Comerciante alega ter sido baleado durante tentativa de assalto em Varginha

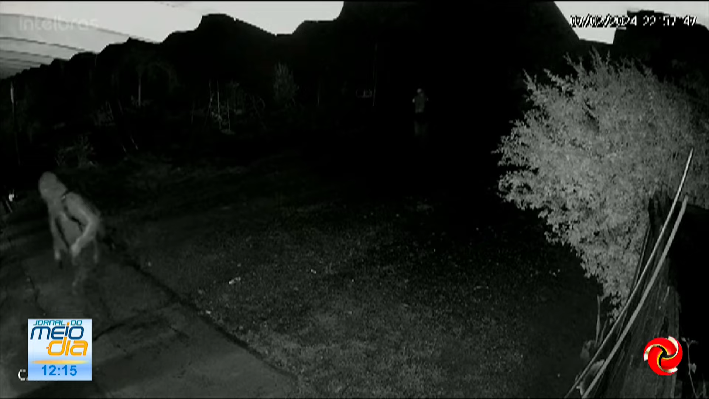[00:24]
Outro vem logo atrás. Um cachorro surge na imagem correndo desesperado. De repente, a dupla foge e um homem nu vai na mesma direção.
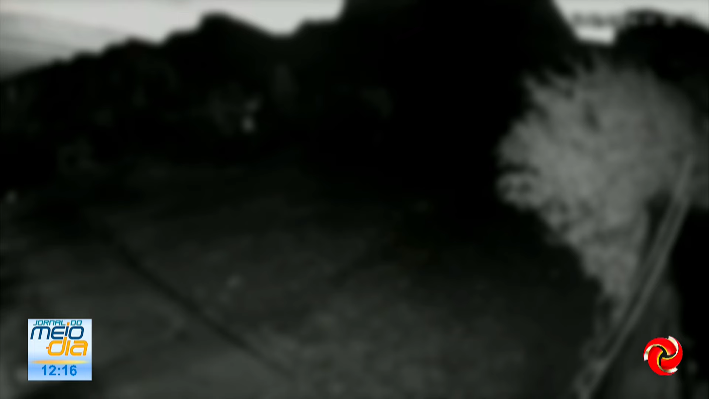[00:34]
A vítima é um comerciante de 44 anos que não quer mostrar o rosto porque ainda está muito assustada com o caso.